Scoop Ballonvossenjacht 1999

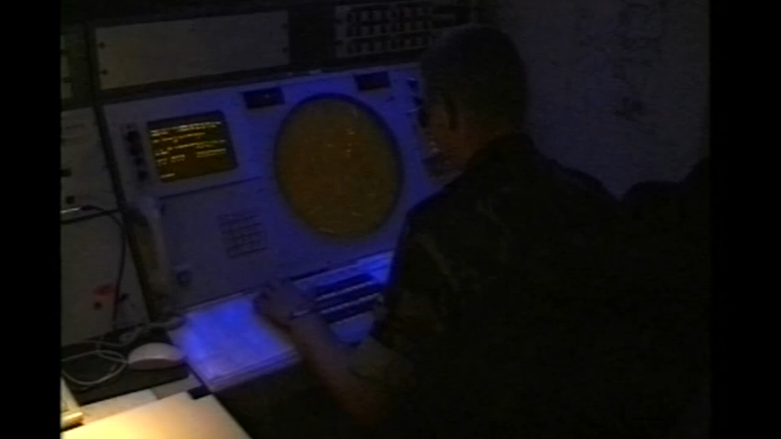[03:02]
Op de radarschermen zijn alle vliegbewegingen dan precies te volgen.
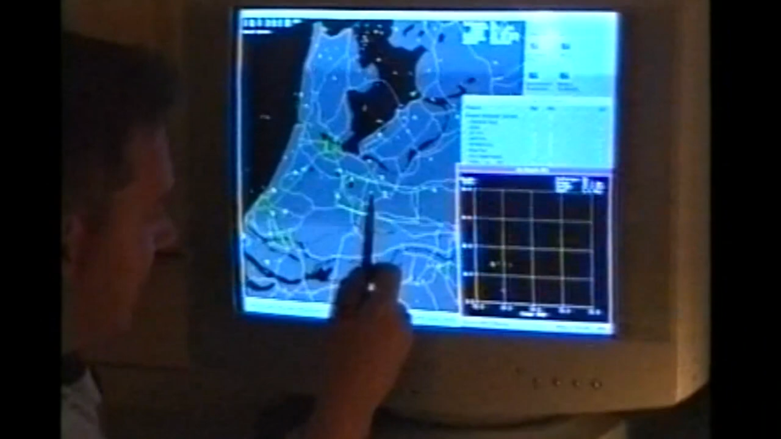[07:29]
Oké, momenteel zie ik hier dus een detectie van de radar vlakbij Amersfoort.
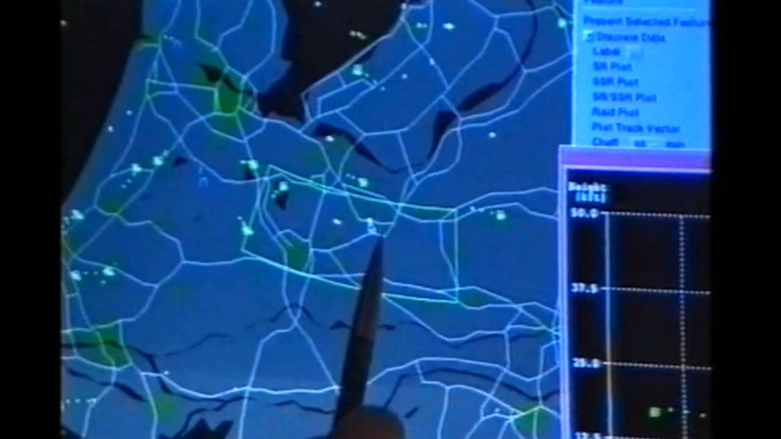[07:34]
Ik heb dit scherm zo ingesteld. We hebben hier een kader.
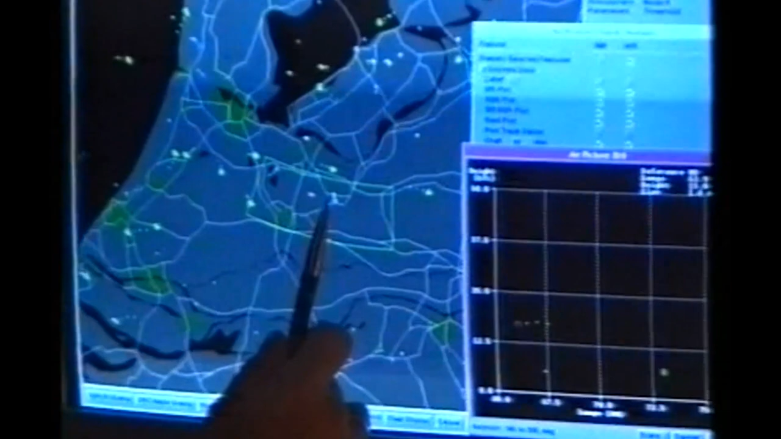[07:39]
Wat we dus daarmee doen is in dat kader, nu kijken we dit luchtbeeld, dus dan kijken we er van bovenop.
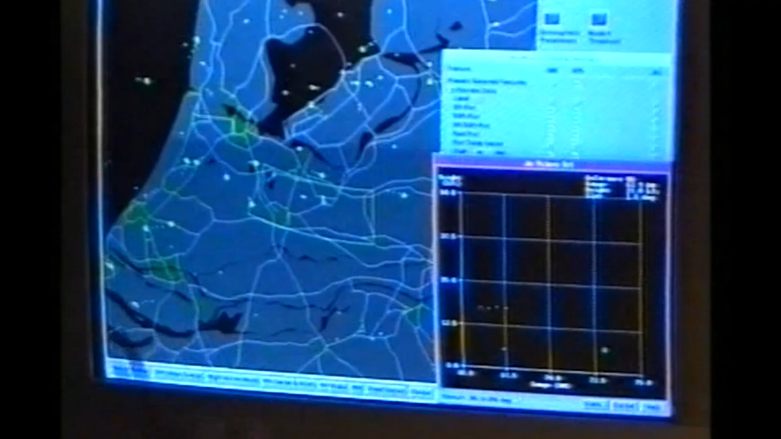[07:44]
In dit kader kijken we dus in dit window, kijken we tegen de zijkant aan. Dus momenteel zie ik hier een klein kruisje, een detectie van de radar.
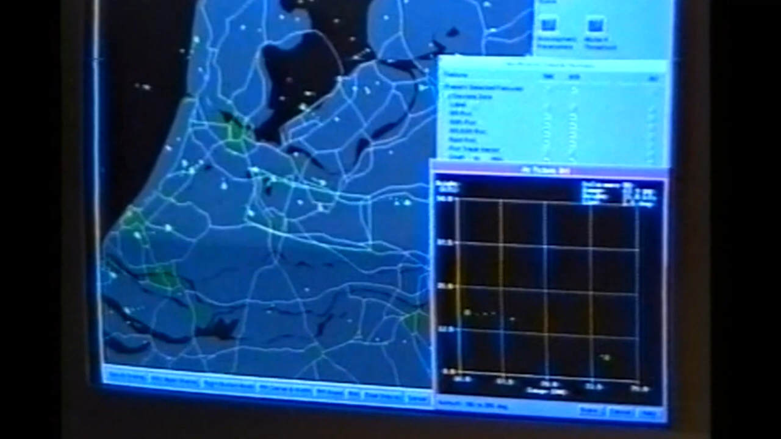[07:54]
Wat waarschijnlijk de ballon is. Op die manier kunnen we dus heel makkelijk de hoogte aflezen.
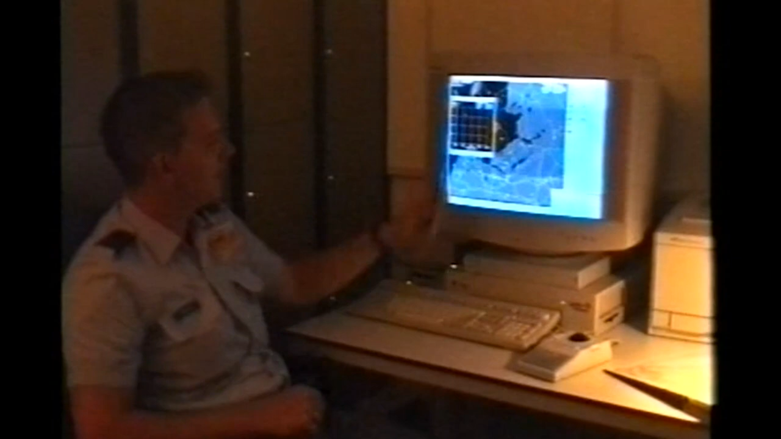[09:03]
Hij is net de 37.500 voet lijn gepasseerd. Het houdt dus in dat de radar recht tegen de ballon zit te schijnen, dus we hebben een goede detectie.
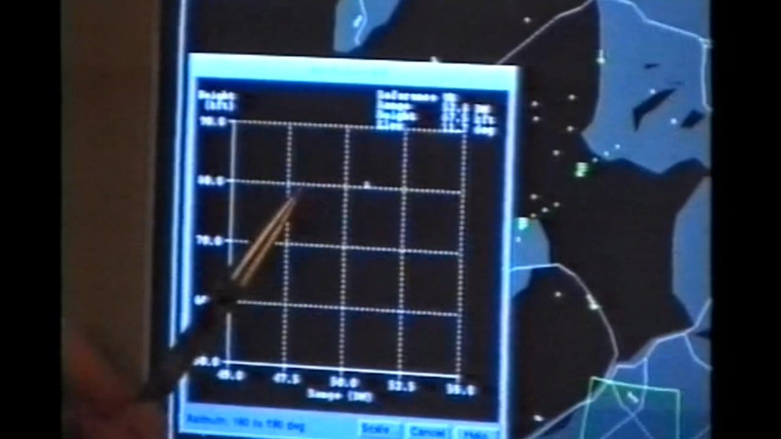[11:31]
En ik zeg net een update, dus hij stijgt nog steeds. Echter, hij blijft wel op dezelfde positie constant.
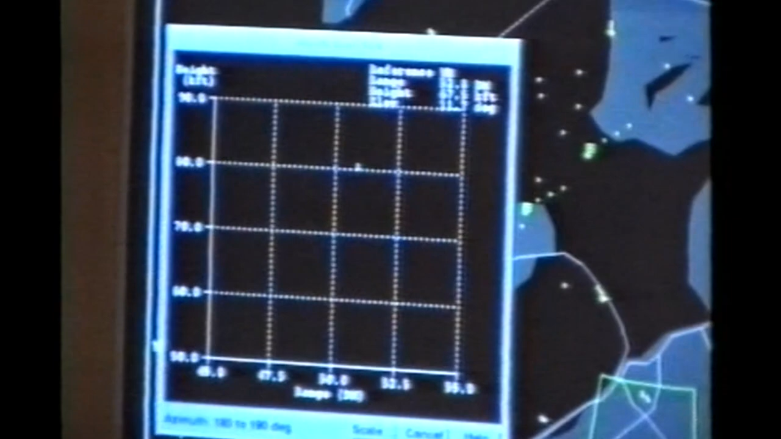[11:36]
Dat zien we dus hier. Ongeveer zuid van Lelystad, 10 kilometer.
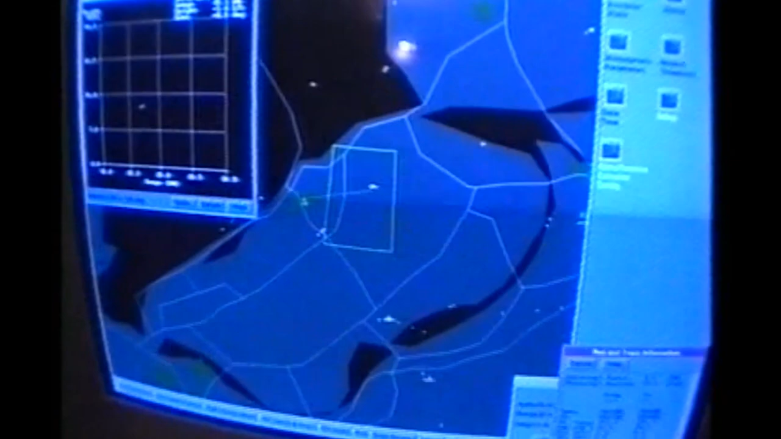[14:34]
Dus vanaf de positie Lelystad tot aan de ballon.
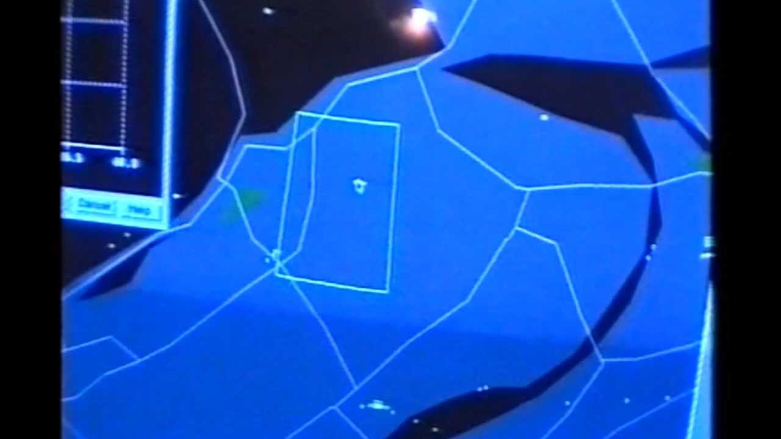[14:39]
Dan zien we in het kader rechtsonder dat de afstand momenteel
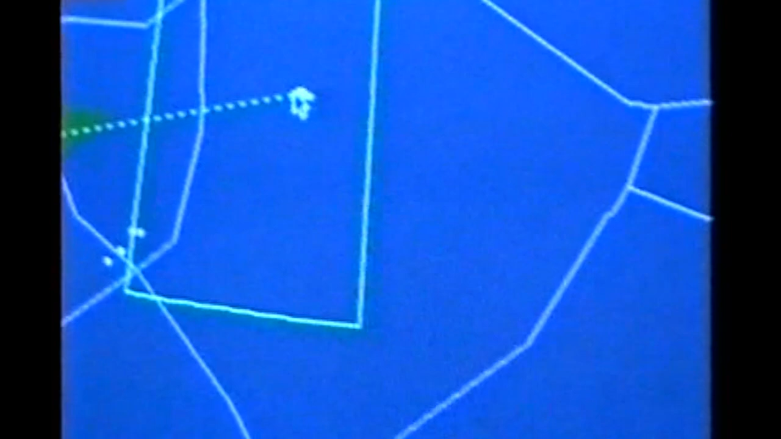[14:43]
4,3 nautische mijlen zijn. 1 nautische mijlen is 1,8 kilometer.